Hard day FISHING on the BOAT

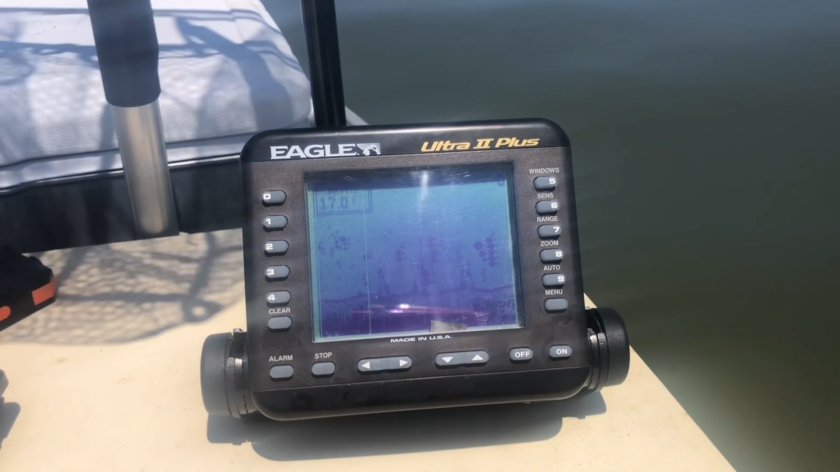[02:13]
All right, guys. I don't know if you see my fish finder. We're marking fish.
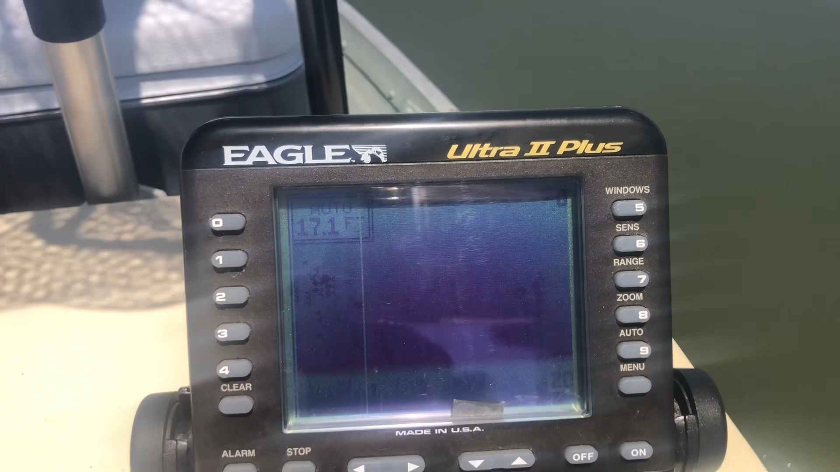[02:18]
There's just no damn hits yet. We've been in this for about five hours.
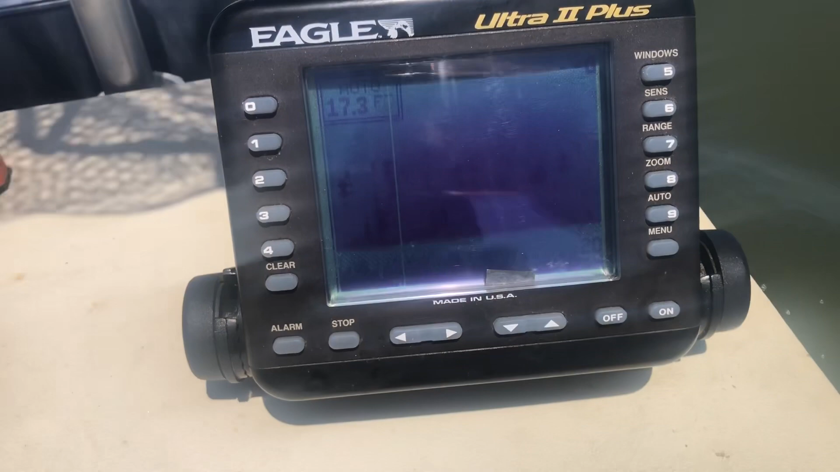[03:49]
But we're still marking fish. My goodness. They got to be here somewhere. Alright guys.